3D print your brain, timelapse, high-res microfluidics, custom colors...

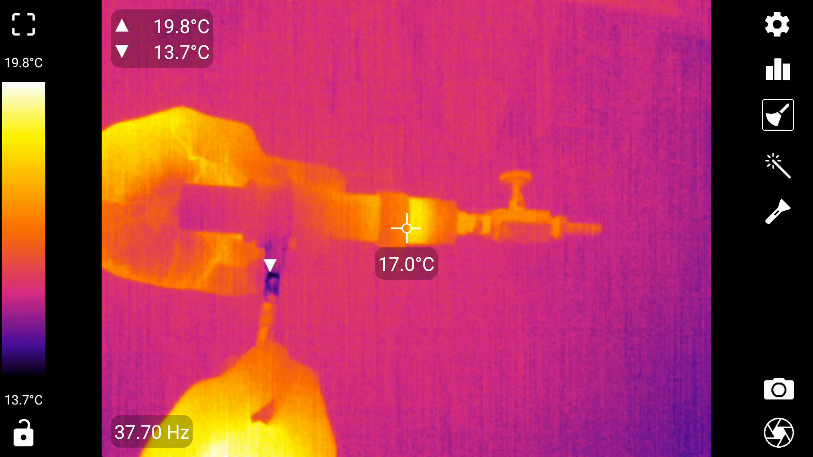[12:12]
On screen: spot 17.0°C, max 19.8°C, min 13.7°C, scale top 19.8°C, scale bottom 13.7°C
If you haven't seen these before it's this really cool thing totally passive device no moving parts and you blow compressed air into here and it gets hot on one end and cold on the other.